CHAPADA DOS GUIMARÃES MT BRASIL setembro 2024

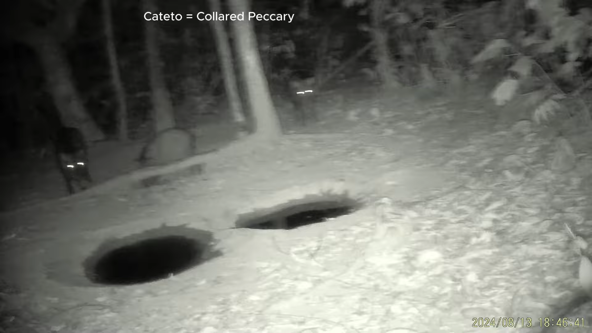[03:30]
Aí eles vieram à noite e um cismou com a câmera. Quase arrancou ela do lugar.
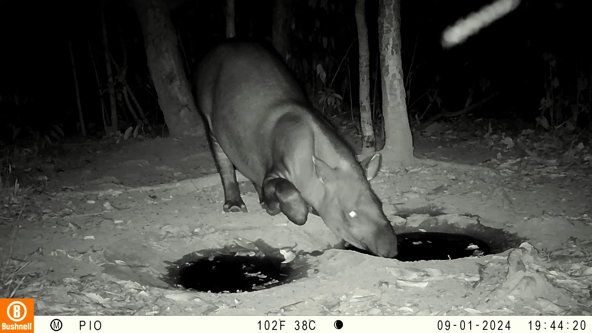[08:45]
resolveu se curvar para beber errado. É interessante, não é comum elas fazerem isso quando tem muita água na poça.